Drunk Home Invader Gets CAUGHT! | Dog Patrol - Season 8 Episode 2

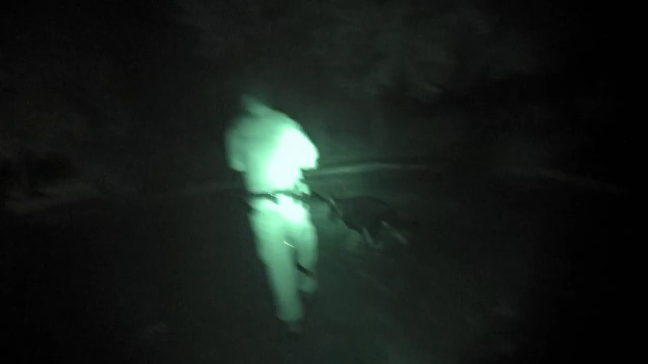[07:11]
Paul quietly enters for a chat with a frightened couple while dog team number two, Mark and Moose, block their escape routes.
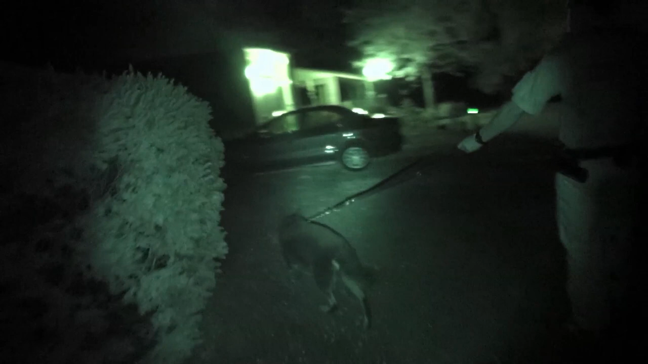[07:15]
Has he been inside? It came in through the counter.
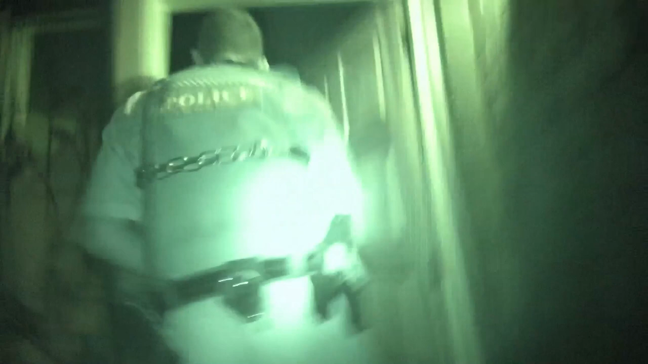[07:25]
Mark and Moose enter in search of the intruder.agnards, buildings, police, good dogs.
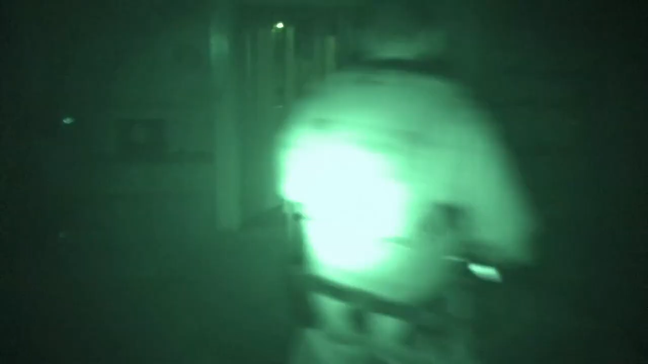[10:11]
Moose takes only moments to sniff out the intruder.
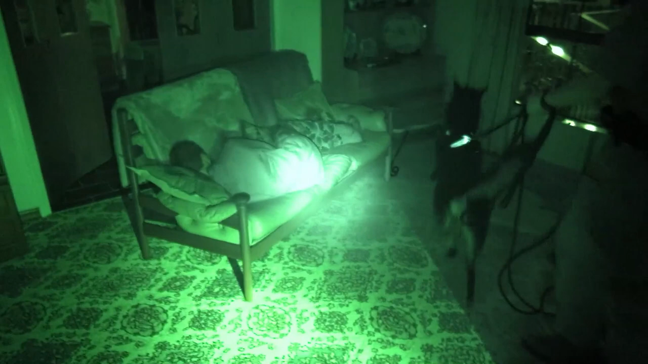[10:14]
Like Goldilocks, he's fallen asleep on the couch.